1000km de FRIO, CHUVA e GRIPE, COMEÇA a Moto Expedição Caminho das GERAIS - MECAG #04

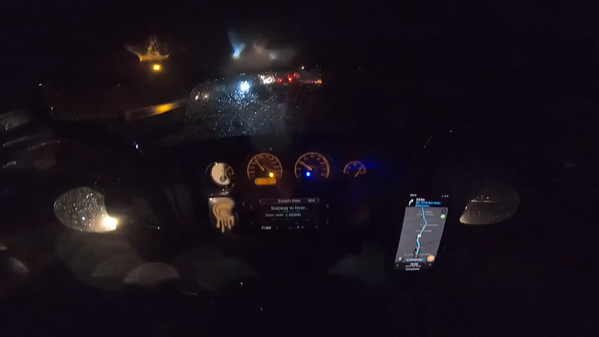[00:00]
Ei, piazada, agora fodeu, hein? Deixa chover! Meu Deus do céu, tô enxergando um palmo na frente do nariz.
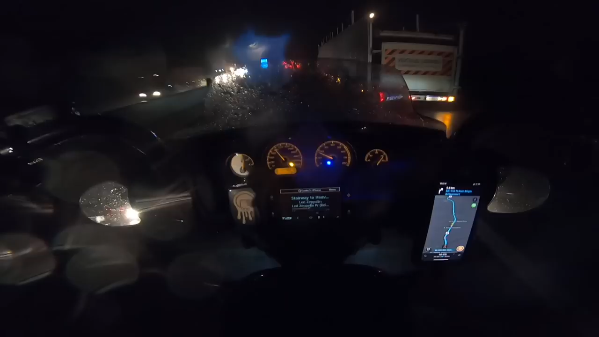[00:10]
Viseiro aberto, se eu fechar viseiro aí que eu não enxergo bosta nenhuma mesmo. Não sei nem como é que essa câmera tá funcionando na chuva. Ei, papai, só faltava essa. Vamos que vamos, americano. Vamos que vamos, papai. O negócio é endurecer o queixo e ir embora, meu filho. Só falta 36 quilômetros agora. Graças a Deus. Puta que pariu, não aguento mais. Tá louco.